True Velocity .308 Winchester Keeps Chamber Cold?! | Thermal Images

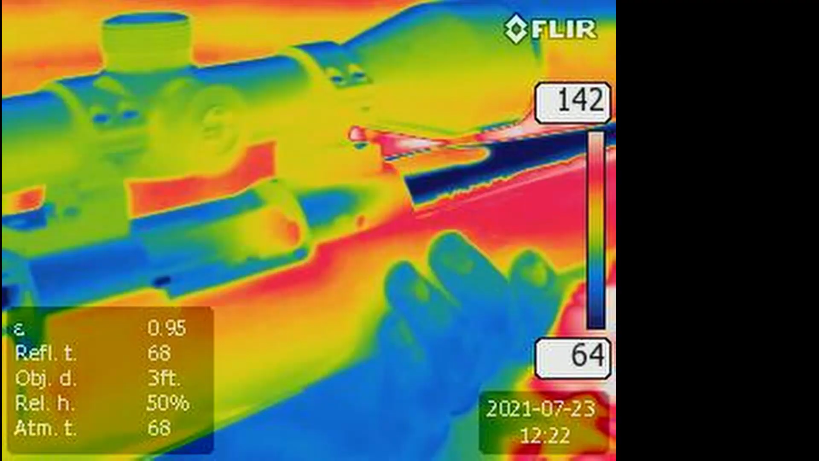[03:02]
Okay, so this is the shot that we got right after we'd fired 10 rounds of the brass casing. You can see there that the chamber is... oh, probably about 120 degrees, looks like, based on that reading. It's very hot, very, very hot. And you can also, what's really interesting is you also see the stock. The stock of the rifle there is also extremely hot. Now, some of these readings, I'll be honest, I don't know a ton about how to read these types of things.
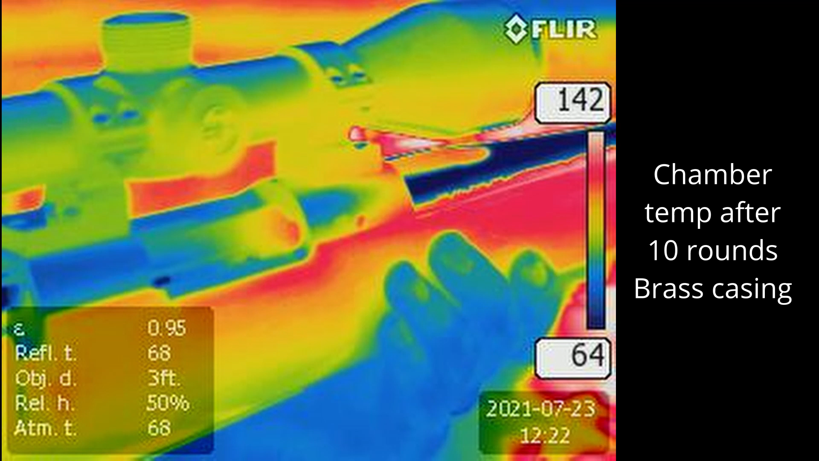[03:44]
I'm relying on what Nate told me on how he uses them. So I don't really know why, for example, the barrel is showing as a deep blue or a very cold color. I don't understand that. But he assures me that this should be fairly accurate. So we'll keep on going. So that's what it looked like after 10 rounds of the brass casing. So then this is what it looked like 10 rounds after the polymer casing. So you can see that the chamber is noticeably cooler. It's probably, according to this, maybe 20, 30 degrees cooler, which is pretty incredible, especially since I shot the 10 polymer rounds a little bit faster than I did the 10 brass rounds. So that's really interesting.
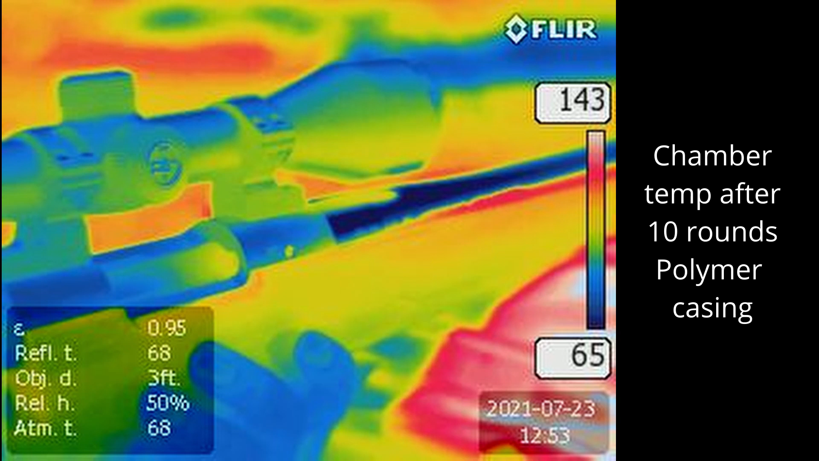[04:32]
And that would be, you know, the stock would heat up a lot because of, you know, the barrel, the heat coming from the barrel, which, again, I don't know why is blue. But the fact that it's not as hot means that I may have been wrong in my assumption that the barrel would get just as hot with the polymer as it would with the brass. So here's a look at them side by side. This is, you know, on the left, we've got what it looked like after the brass. And then on the right, we've got what it looked like after the polymer. And you can see that there is definitively a noticeable significant difference in the temperatures there.